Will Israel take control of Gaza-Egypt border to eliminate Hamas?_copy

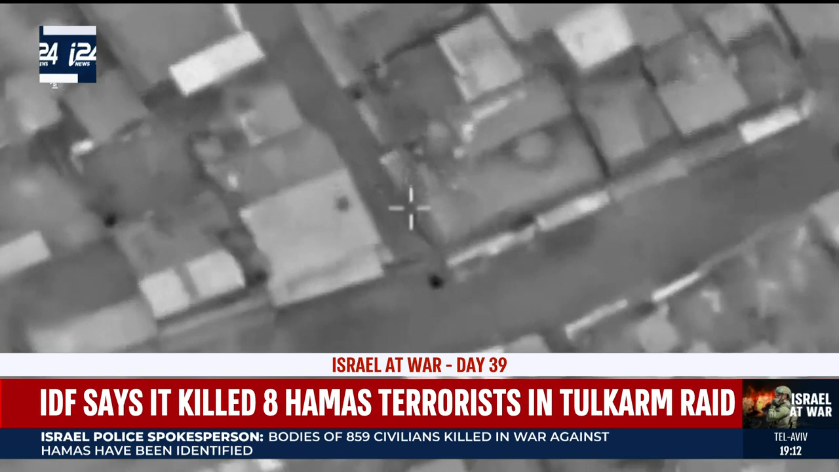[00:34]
Palestinian medics said that three of the killed were struck by a drone. IDF bulldozers tore up roads inside the town to mitigate against improvised explosive devices in the second raid into Tul Karim in a week.